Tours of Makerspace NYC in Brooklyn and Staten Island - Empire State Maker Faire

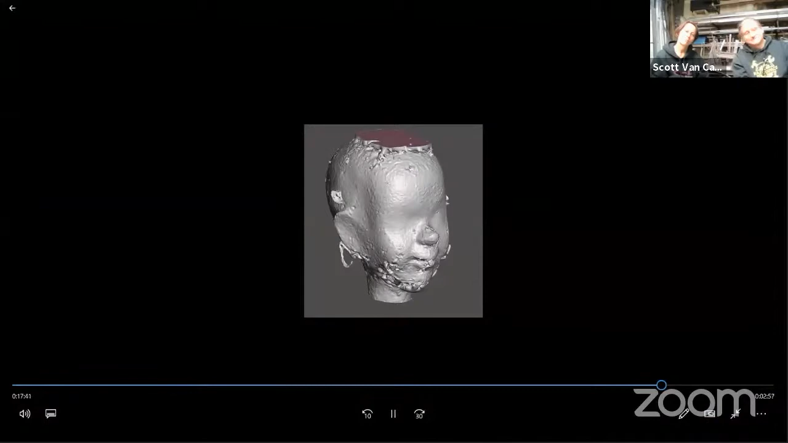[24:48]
put it through Regard 3D, which is a 3D modeling package, produced a 3D model,
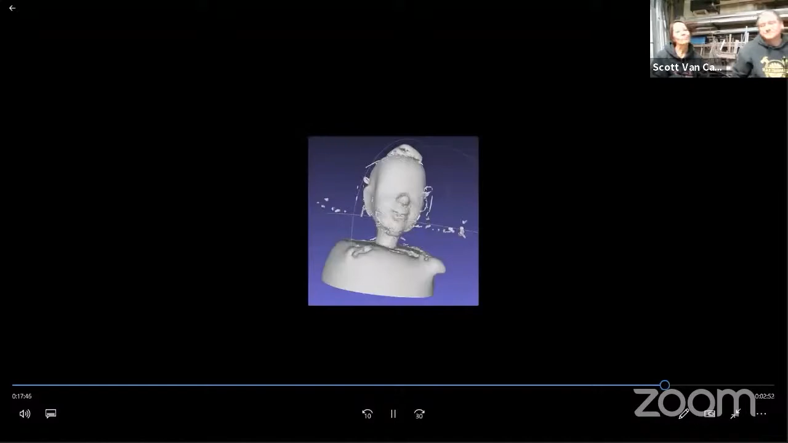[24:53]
cleaned it up in mesh mixer, which is yet another 3D modeling package, and finally put it on the 3D printer here.